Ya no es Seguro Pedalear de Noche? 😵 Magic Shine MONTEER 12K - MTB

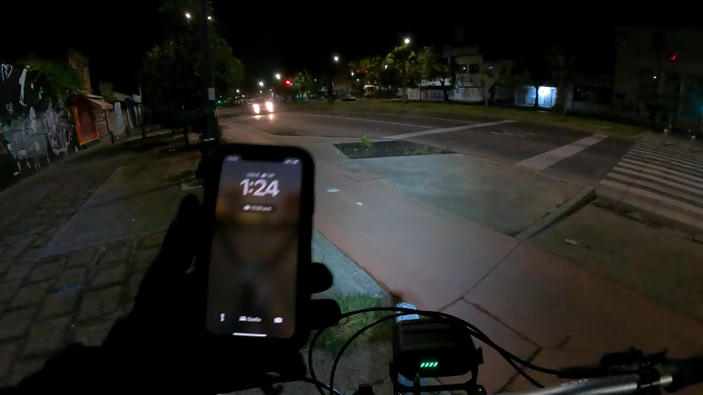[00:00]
Y bueno banda, ya es la 1.24 de la mañana, tenemos una noche muy fresca de 14 grados
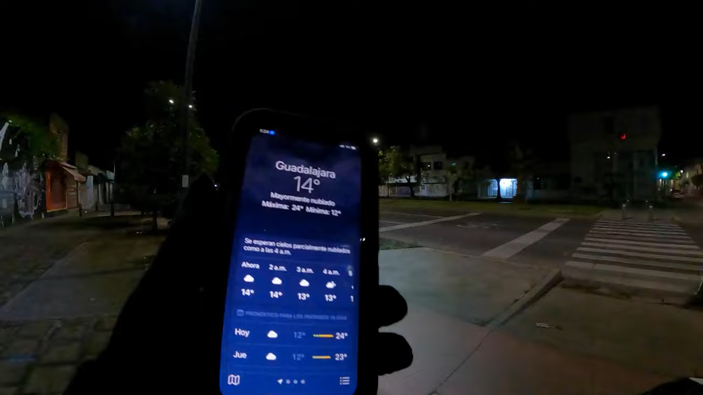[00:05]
Es el barrio amigos del Retiro,
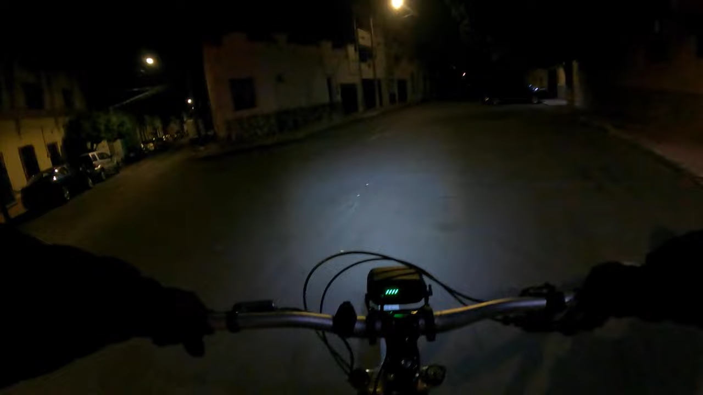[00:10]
famosísimo barrio del Retiro El vato que venía ahí como que se asustó cuando di vuelta, y es a lo que me refiero banda
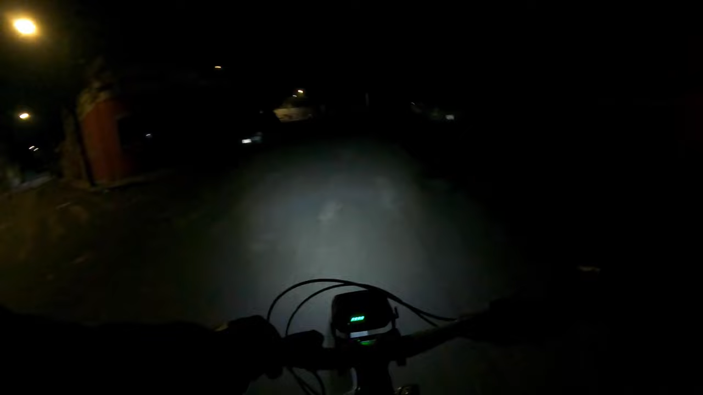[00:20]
Wow, chequen aquí como se ve oscuro Wow
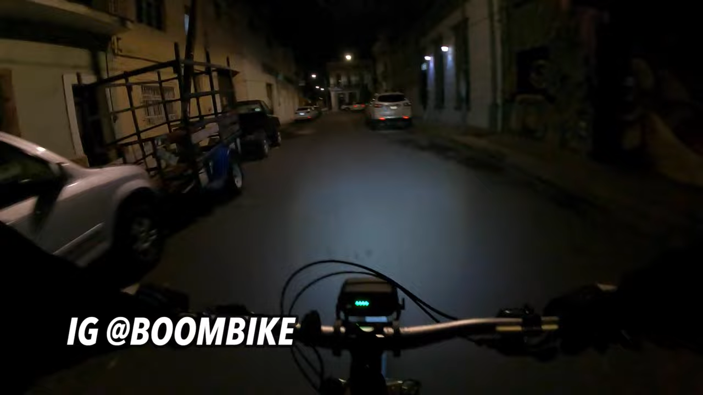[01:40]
Bienvenidos banda a otra rodada nocturna por la ciudad Andamos pedaleando Por las calles de Guadalajara Son casi la una de la mañana Ya es medianoche Es la hora más chida para pedalear Definitivamente Aún queda gente en las calles Por ahí están construyendo una casita
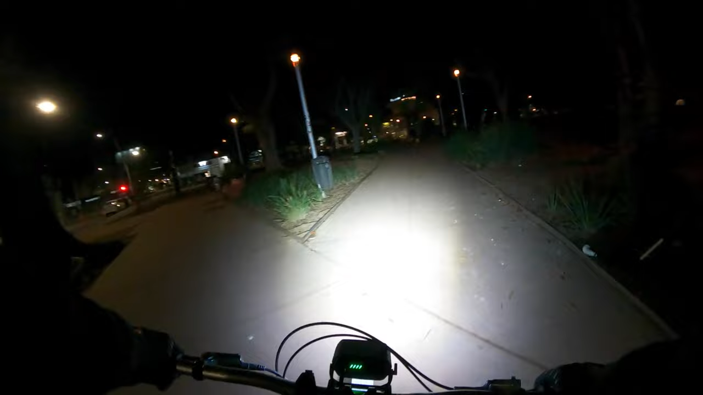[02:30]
Esto si es iluminación y no mamadas Pues listo banda Después de la instalación de la Montier salimos a las calles Aquí estamos utilizando el control remoto Para
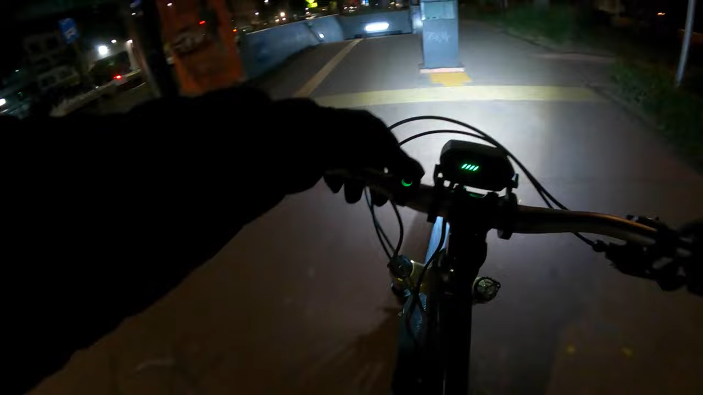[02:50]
disminuir la fuerza de la luz Es algo que la marca me recomendó bastante amigos Disminuir la fuerza Con el control remoto para
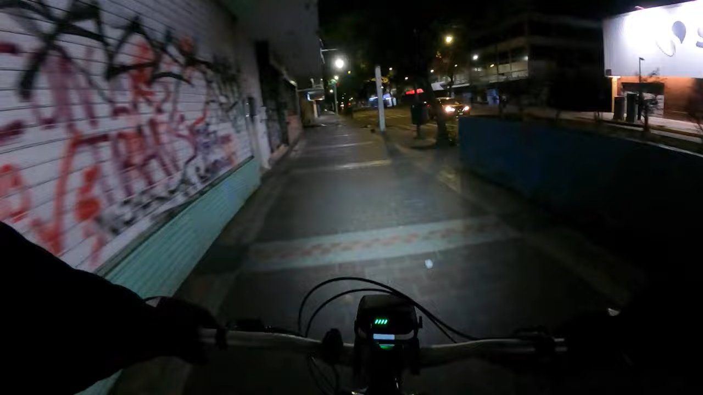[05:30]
Realmente grabar En el bosque Era lo chido para mí Chequen Vamos a hacer una prueba Aquí Esta calle estaba bien obscura Y es El lugar exacto Ideal para probarla De Magic Shine Vamos a ver aquí Vamos a iluminar Al Joker
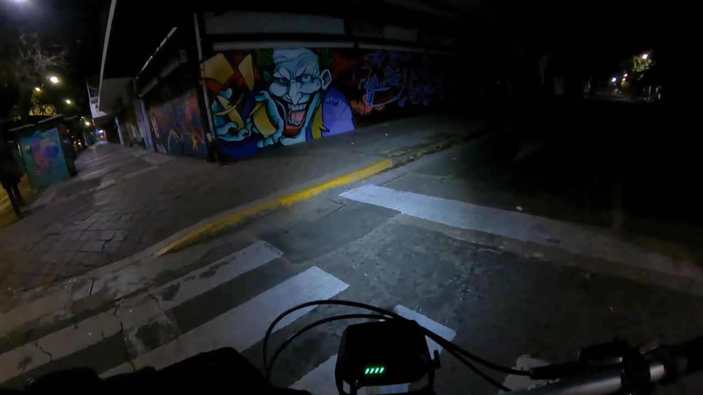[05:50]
Como ven banda Chequen a más El poder Vamos aquí A darle poco a poco Bueno amigos Esta lámpara es de 12.000 lumens O sea Es una potencia Comparada No lo sé O sea Esto es demasiado Incluso es más potente Que un carro
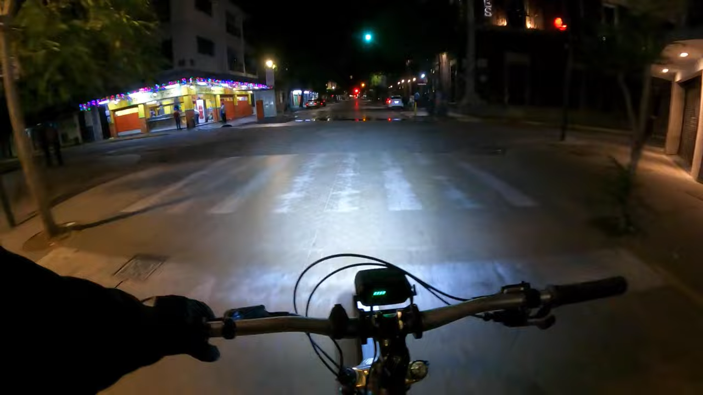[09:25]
Acá Tenemos que bajar La intensidad De la luz No quiero llamar La atención Porque estas calles Si están un poquillo Un poquillo Mañosas Amigos Los que son de Guadalajara Ya saben Como está el movimiento Por acá Acá si que de plano No hay que Llamar la atención
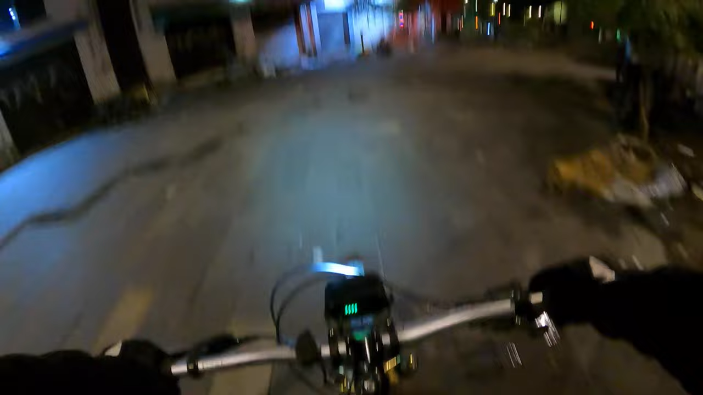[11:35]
Pues bien, amigos, sé que dije que no iba a ser nada extremo, pero... Esas escaleras eran inevitables.
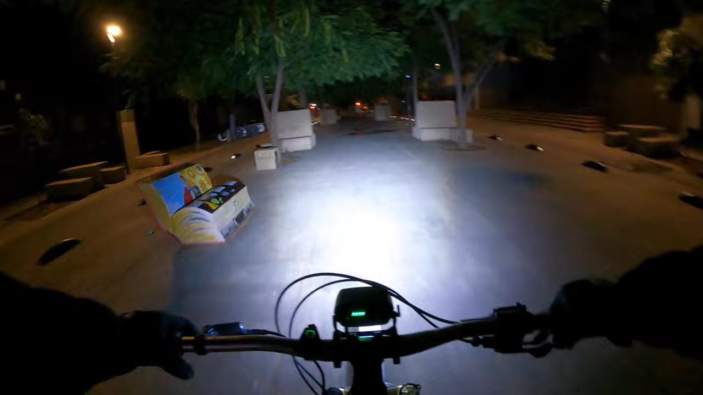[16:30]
12 mil lumens vengan a mí